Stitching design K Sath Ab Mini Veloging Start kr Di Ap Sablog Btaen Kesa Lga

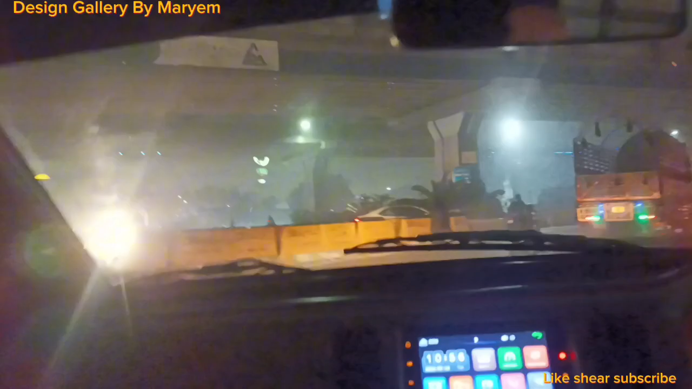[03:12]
ہی پیارا ویو تھا میں نے آپ کے لیے کیپچر کر لیا انڈرگراؤنڈ کی یہ لائٹیں مجھے بہت ہی خوبصورت لگی
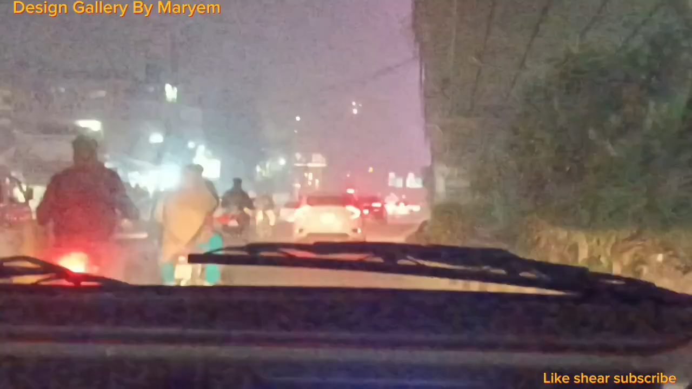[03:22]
ہوں اور اس طرح ہم جلدی جلدی گھر پہنچ گئے تھے اور پھر یہاں پہ دھوند بھی بہت ہو رہی تھی